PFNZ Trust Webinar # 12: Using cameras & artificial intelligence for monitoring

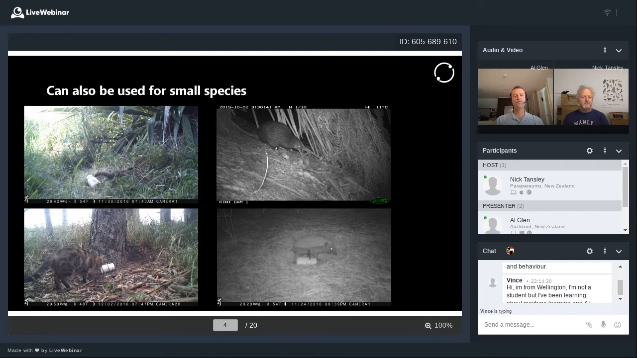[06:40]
photos or in three of those photos anyway a a white plastic um pottle and inside that we've got um ferret body odour which we've found is a spectacularly um effective lure for a whole range of different species
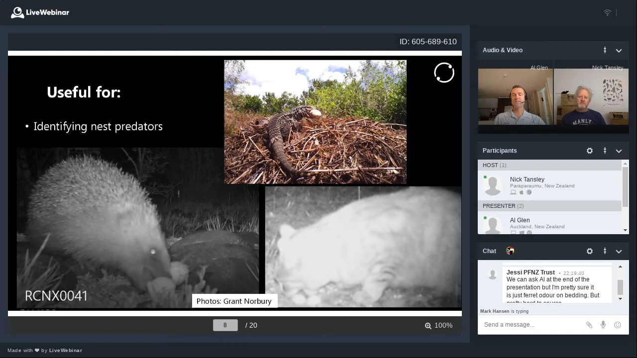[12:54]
mustelids were bad news for native birds but it actually turns out from camera trapping studies that hedgehogs are one of the main predators of uh ground nesting birds in these braided river systems so pretty important finding
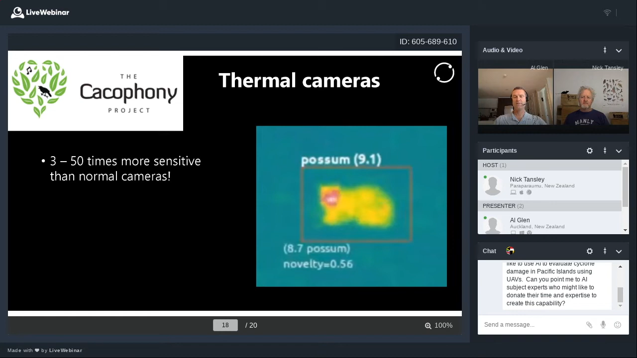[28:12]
example it's a possum and it rates it out of 10 so it's 9.1 out of 10 confident that that is a possum so that's a pretty neat uh bit of technology that's being developed at the moment and finally something that that we want to work on over the next few years